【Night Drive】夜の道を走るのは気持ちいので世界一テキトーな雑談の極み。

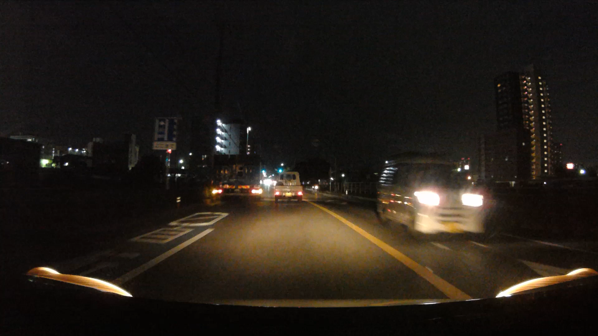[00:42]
る前にというかお蔵入りにならないで動画の方アップしようとは思うんですけどもあまりにもひどい時には終了ですねこれ終了じゃないお蔵入りになりますね今走っている場所は船橋の船取り線へ向かう途中の今ここ曲がって船橋の警察署の通りです
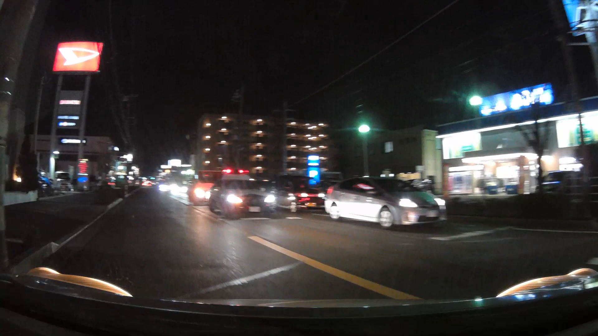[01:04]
そう言いながらパトカーが見えてきましたねパトカーもちゃんと信号を守っております当たり前ですねただねパトカーもたまによく分かんないでねピーポーピーポーピーポだっけうーって鳴らしながら走っていてえー飛んでってこうあちこちねこう車をパスしながら走っていくんですけども何もないところで音がねピタッと止む車がいるんですよねパトカーでねあれ何なんだろうなとふと思うんですよねえなんか緊急があるから緊急のね事態だからこう
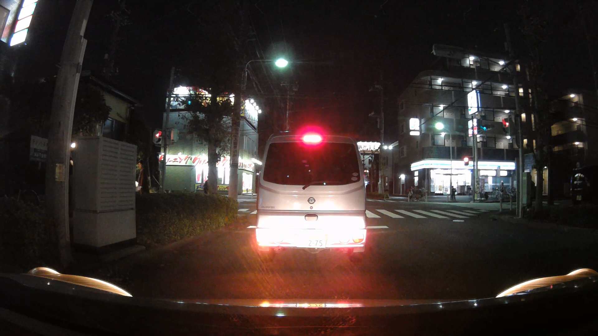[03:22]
えーまっすぐ行けばねもちろん船取り線に行くんですけどもあそこまっすぐ行ったらねカメラで見えたかなものすごい混んでましたまっすぐ行ったらもう完全に渋滞だな渋滞というかね信号のね回数かなりつかまるなというのが分かったのでもちろんこっちにね来たんですけどもこっちも船取り線に曲がるところはね結構混んでるんですよ1回で信号が通過できればいいなっていうところ
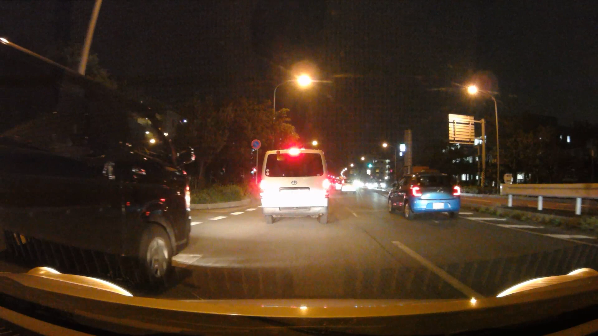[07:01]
えーやはり足立ナンバーですねわざわざこんなね目一杯のところまで突っ込んでね割り込んでこなくてもいいような気もするんですけども入ってきてねガツンとブレーキ踏ませるような入り方をするようなど下手くそはやはりね足立ナンバーですよということでねえー足立ナンバーの悪口ばっかり言っておりますけどもえー足立ナンバーが悪いわけじゃないんですよ
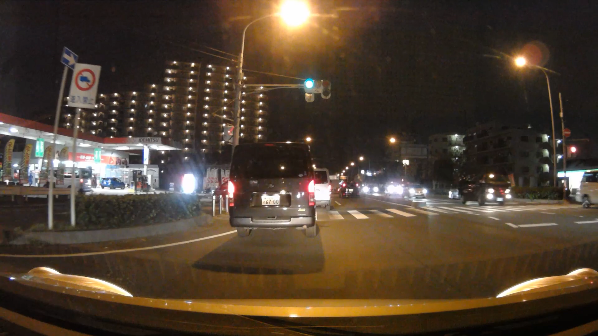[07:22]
足立ナンバーをつけてる人に荒い運転の人が多いってだけでねえーその辺をちょっと誤解しないように聞いていただきたいと思いますもちろんね千葉にもあのまだの悪い人たくさんおります特にね袖が裏のナンバーの人はね他県から見てもやはり荒いそして危険な運転をしているなという風なイメージを持っている人が結構います
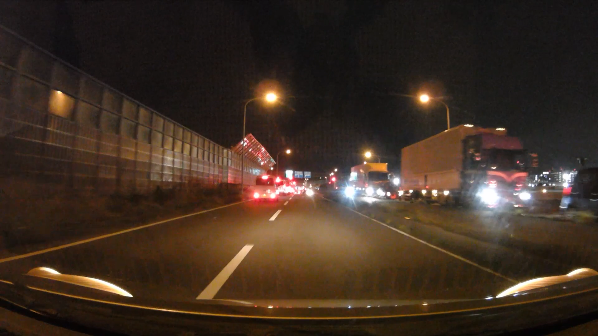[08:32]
はいえーで左に曲がるところはやはりちょっとだけ混んでますねでまっすぐ行くとえー357入ります
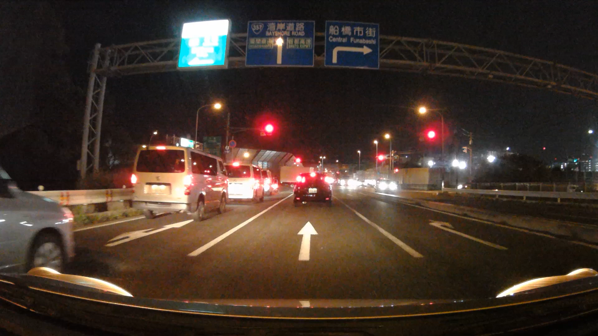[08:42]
で357ずーっと下ってて私がいつも行っているスタンドはね家を通り過ぎてそっちのねスタンドまで行きますので今回そっちまで行くんですけどもえー途中で多分疲れて動画を撮ると止めると思うんですけどねん?ん?えーどっかからサイレンの音が鳴っておりますのでえー今周りを見渡したんですけど全くこの道には関係ない下のね国道14号あたりをねサイレン鳴らして走っているんじゃないかな
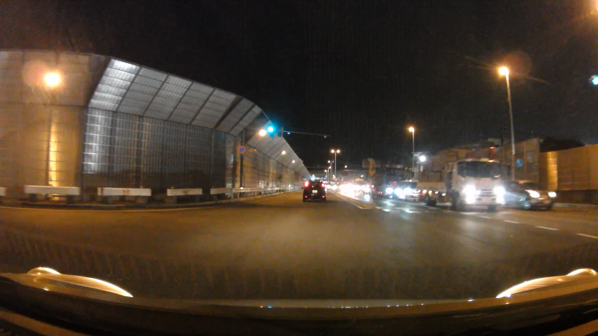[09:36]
はいでね左側ねほとんどやっぱり東京方面曲がっていく車が多いんでねえーまあ船橋から東京日本方面に帰る人っていうのはねやはり少なからずいるもんでそれでもねなぜかえー混んでおりますがこんなとこで信号があったんだねこの信号いつもねだいたい押しボタンなんで青なんですよ常に
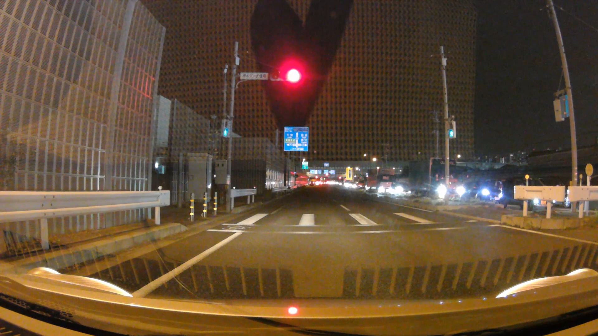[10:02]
だいたい青ですねここで止まったの1回あるかないかかな今まで本当にずっと走っててそれぐらい信号が青のところなんですけど今日はねえー人が渡るためにボタンを押したようで信号に引っかかっておりますまあどっちみちこの信号で引っかかってもね前の信号は必ずほぼ赤なのでまあ別に大した違いはないんですけどもとりあえずでもまあたまにたまにというかね珍しいところで信号に止まったなというところです